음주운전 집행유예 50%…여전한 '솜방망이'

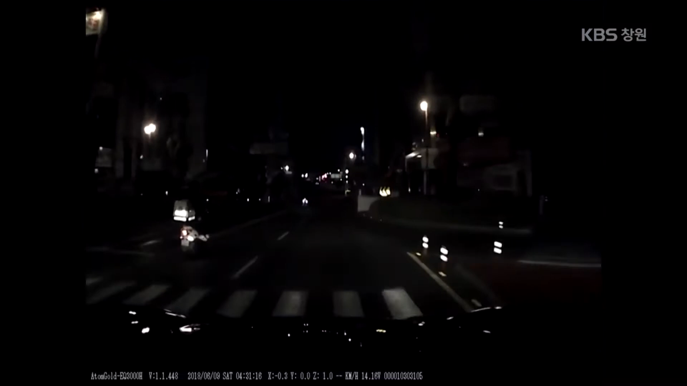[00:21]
큰 소리의 음악과 함께 도로를 질주하는 차량. 교차로 신호도 무시하더니 다른 방향으로 달리던 차량과 그대로 부딪힙니다.
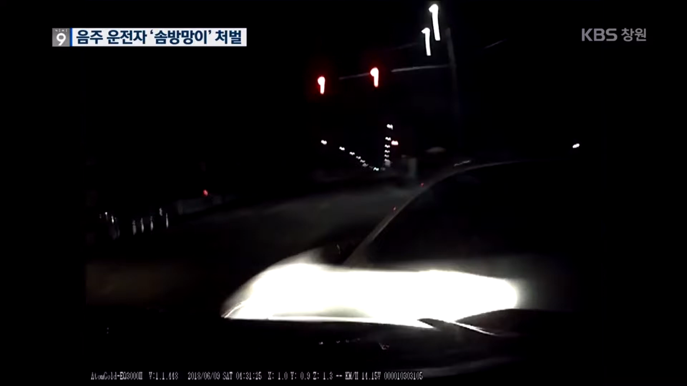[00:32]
상대 운전자를 숨지게 한 사고 운전자의 혈중알코올농도는 면허 정지 수준인 0.075%였습니다. 음주운전 사고 사망자 수는 지난해에만 439명. 하루 한 명 이상이 목숨을 잃고 있는 셈입니다.